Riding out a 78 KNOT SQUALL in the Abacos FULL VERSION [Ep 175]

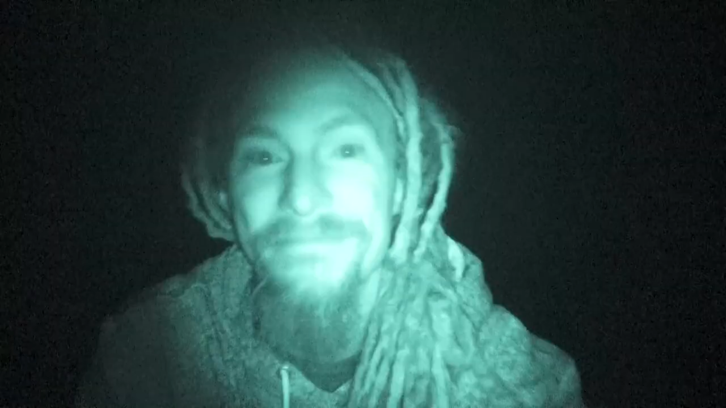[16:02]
Thanks so much to Jenny for the camera. We get to get some night shots now. It's kind of different. I've never been able to film at night. So now we're gonna be able to provide you guys a whole different angle anytime we're outside. I don't know how the audio is, so this will be a good test of that as well with the motor running in the background. Super cool.